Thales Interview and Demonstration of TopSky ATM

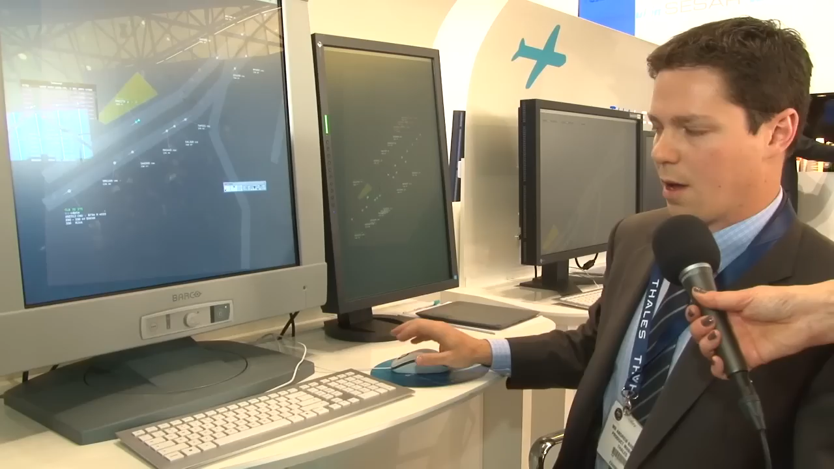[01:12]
Okay, so what we have here is our new generation HMI which is connected to the flight data processing system and the surveillance data processing system.
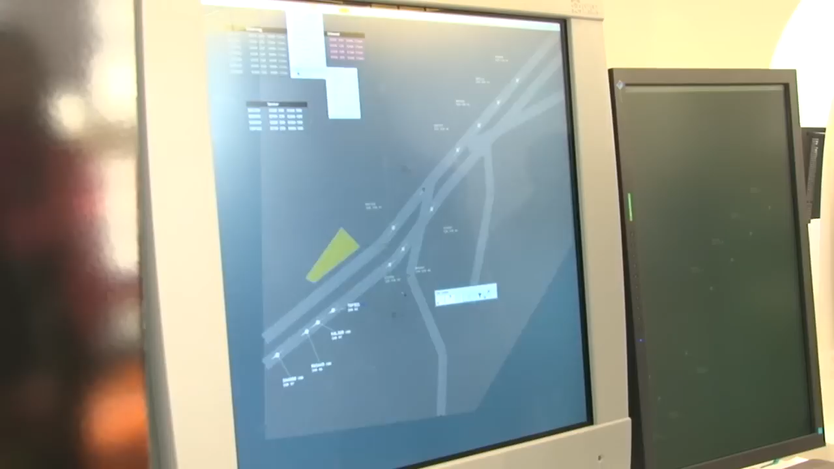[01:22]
Instead of having traditional perhaps paper strips or electronic strips, we now enable the user to get all the information through the track label. So for instance, as I put my mouse over the label, the labels expand to give me more information. So the user is focused on a single point of contact. He's not looking at multiple screens to get the information that he needs.
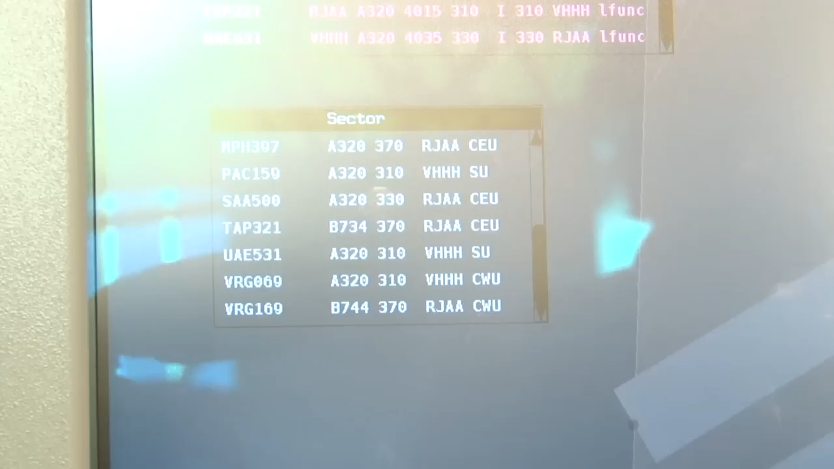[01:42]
The other thing that we've done recently is integrate CPDLC communications with the track label. So you can see here for example, climb to flight level 370 is shown in the track label rather than a separate window or on a separate screen.
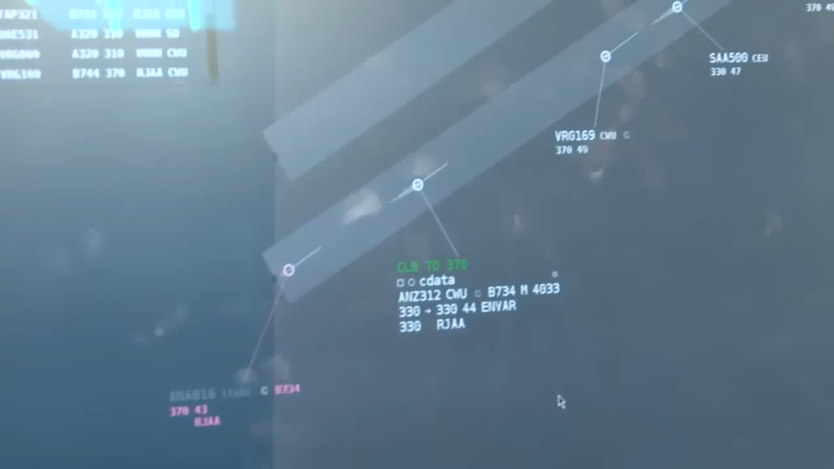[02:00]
We make our system clean and simple to use to increase efficiency and to
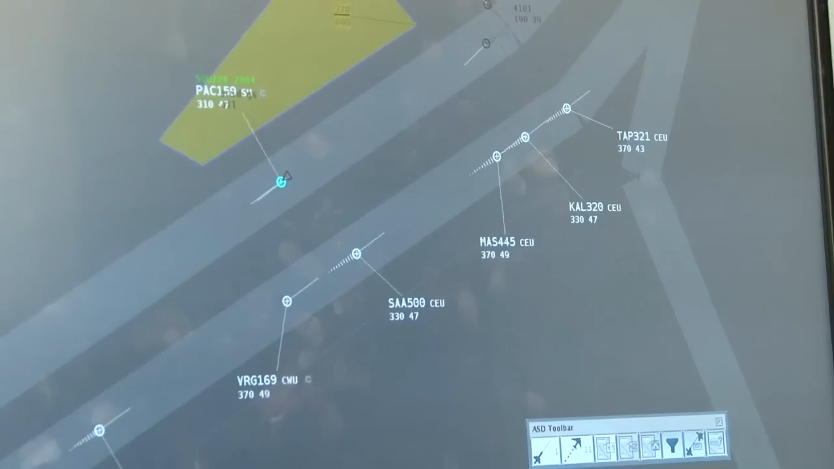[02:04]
increase the level of safety the operator has when using the system. up then , . So